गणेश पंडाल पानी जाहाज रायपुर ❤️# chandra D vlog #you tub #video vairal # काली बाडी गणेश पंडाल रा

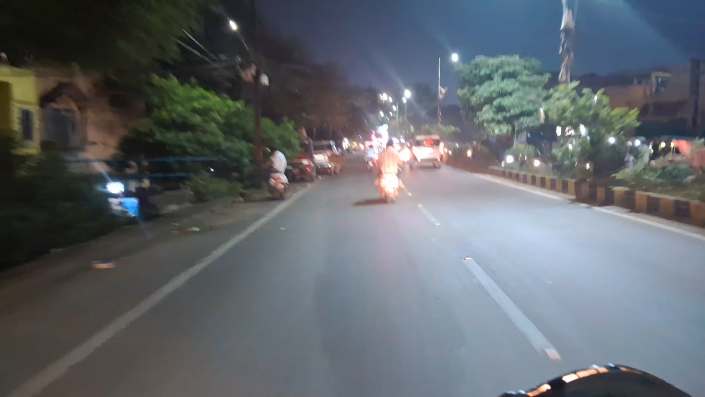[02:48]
रात्रि के समय ही होते संगवारी हो।
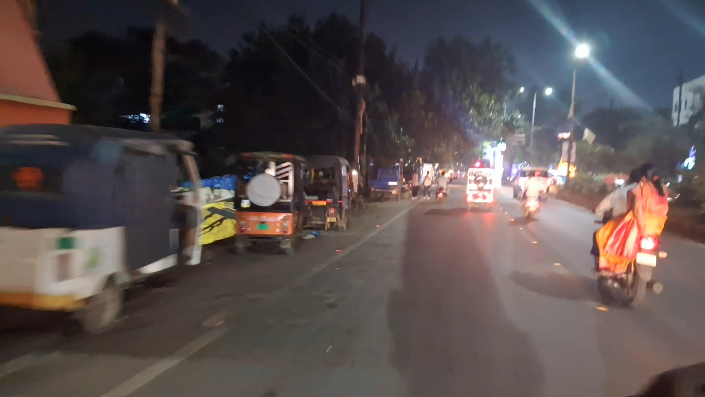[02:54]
तो ये देखो संगवारी अभी हम पहुँचे हैं पुलिस लाइन वाला रोड में संगवारी हो। तो ये अभी थोड़ा से मैं धीरे धीरे ऐसे जावा थे संगवारी हो, और ज़्यादातर अभी लाइट वाइट के